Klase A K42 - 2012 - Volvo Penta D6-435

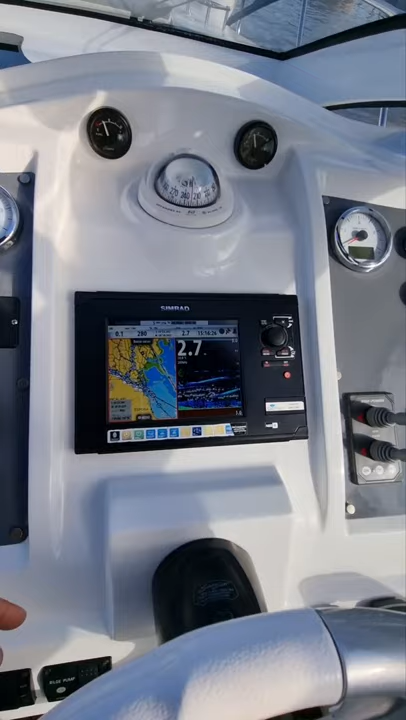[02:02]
90 horas en cada uno de los motores char plotter sim rat con piloto automático esta embarcación tiene